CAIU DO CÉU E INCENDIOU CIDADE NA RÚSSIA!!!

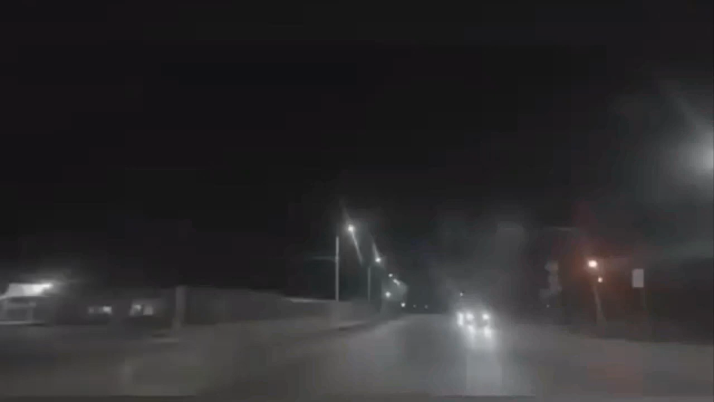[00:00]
Gente, um objeto caiu do céu na Rússia e gerou um alvoroço nas redes sociais, gerando várias teorias, desde a queda de um OVNI até mesmo o choque de um meteoro.